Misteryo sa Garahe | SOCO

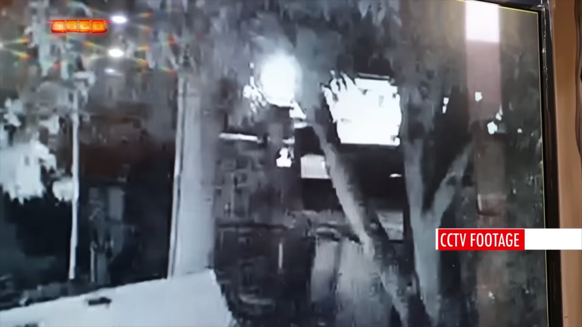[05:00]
nakita nila ang tricycle na ito na lumabas sa kanilang garahe.